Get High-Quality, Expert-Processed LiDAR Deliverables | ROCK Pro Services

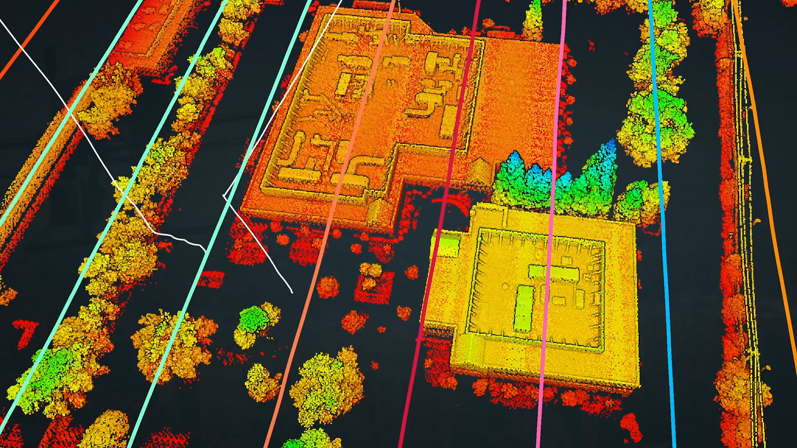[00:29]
After capturing, we meticulously align your data, generating a perfect point cloud for detailed analysis.
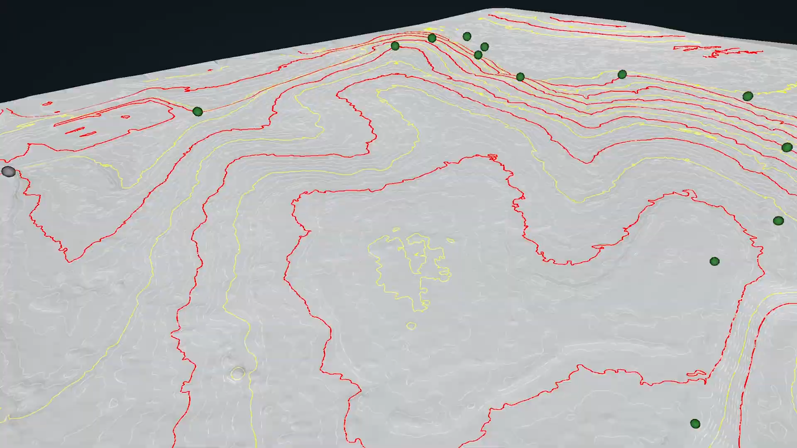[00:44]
Contours and break lines, planometrics and line work, vegetation management, PLSCAD, and more.